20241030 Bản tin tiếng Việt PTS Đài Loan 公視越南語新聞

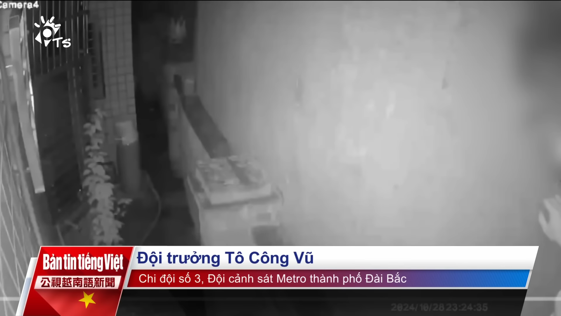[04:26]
Ngoài ra khu vực gần trường đại học miệng soạn chi nhánh đầu viên cũng xuất hiện một tên biến thái.
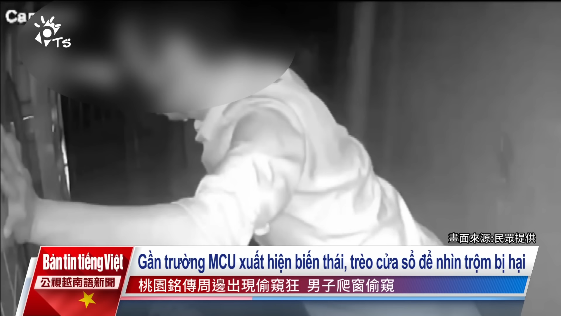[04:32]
Thời gian gần đây bị camera giám sát ghi lại hình ảnh hẳn trèo lên cửa sổ để nhìn rầm bị hại vào ban đêm. Và cũng có người dân đứng ra tổ giác. Tên này có thốt quan ăn trộm đồ lót. Thậm chí sau đó còn treo quần lót dính đầy tinh dịch trở lại vị trí cũ.